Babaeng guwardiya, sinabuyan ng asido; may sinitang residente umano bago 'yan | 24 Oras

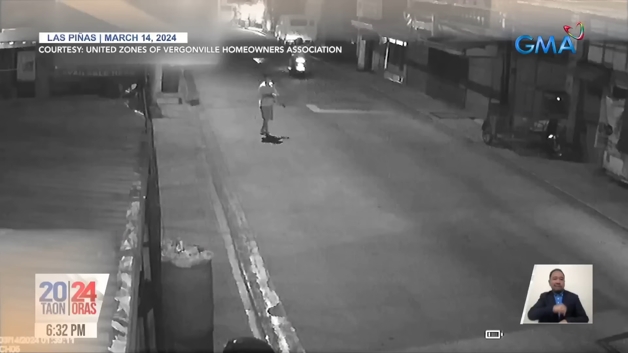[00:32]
Halatang di mapakali habang may hawak na baso ang lalaking ito sa isang subdivision sa Las Piñas noong March 14.
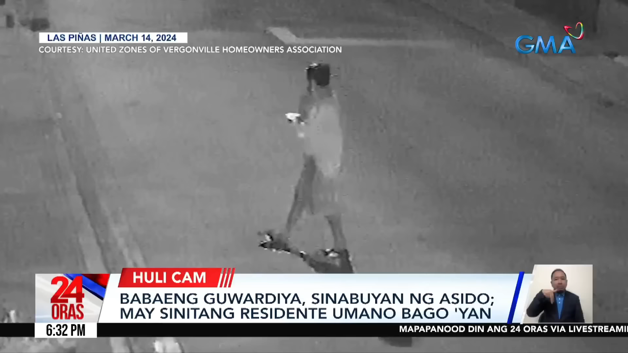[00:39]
Maya-maya pa,
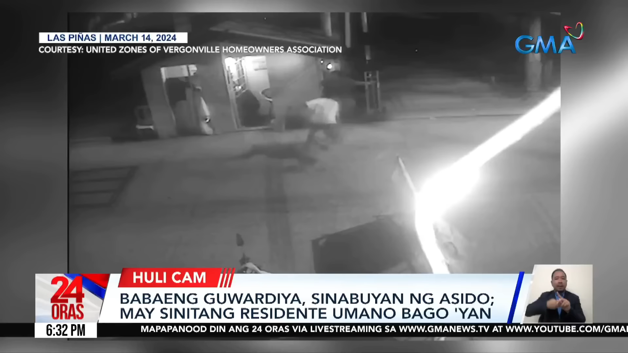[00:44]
isinaboy niya ang laman ng baso sa isang volunteer lady guard sa katumakbo palayo. Kita sa reaksyon ng babae ang sakit. Ang isinaboy kasi, asido pala. Kinilala ang biktimang si Sarah Jane San Jose.
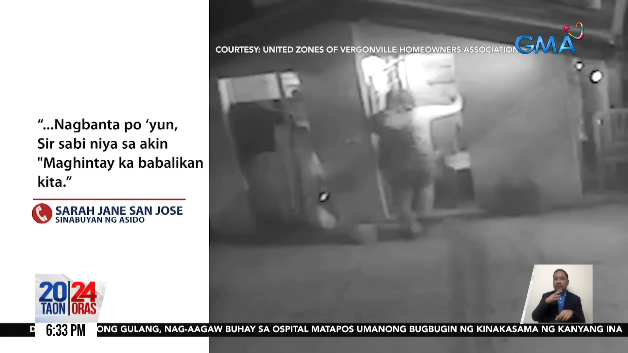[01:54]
Kung nagbanta po yung sir na sabi niya sa akin, mag-anday ka, babalikan kita.
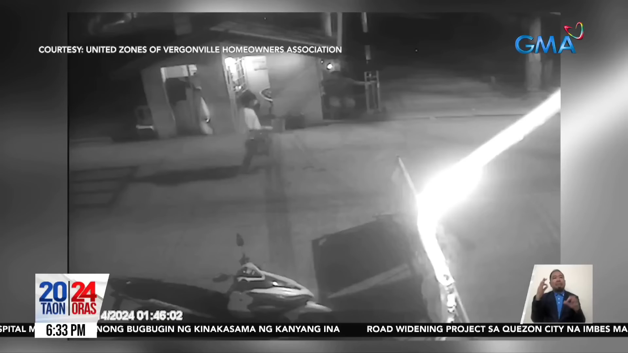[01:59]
Hindi raw sigurado si Sarah Jane kung ito rin ang lalaking nagsaboy sa kanya ng asido. Pero patuloy nang nag-iimbestiga ang Las Plenas City Police.